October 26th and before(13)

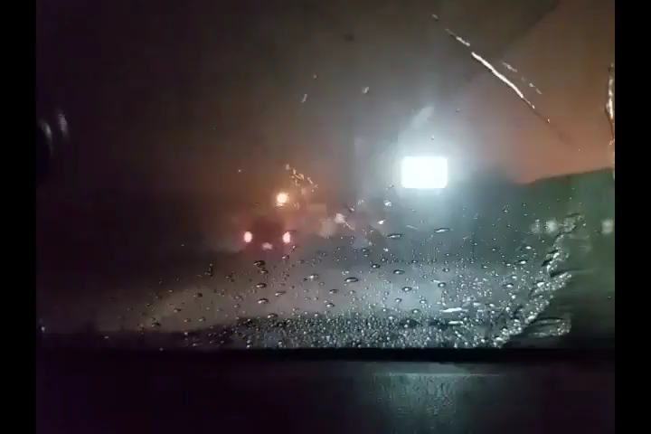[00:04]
Oh shit. I know what territory we're going into.
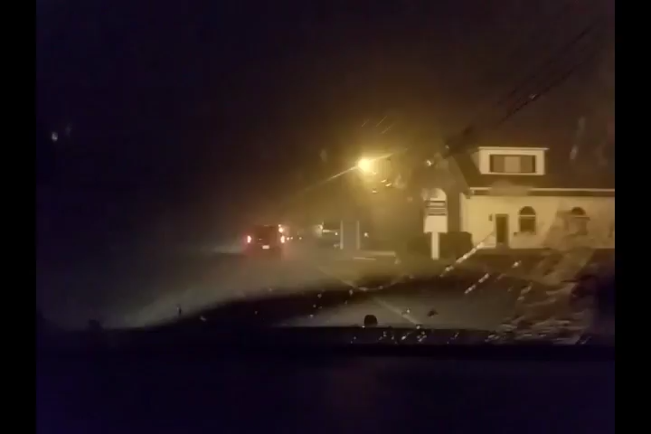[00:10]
We're going through the marsh. And they had a caution high waters. Oh god, here we go. Woo! Fuck! Yeah, that was there yesterday. Caution, high waters.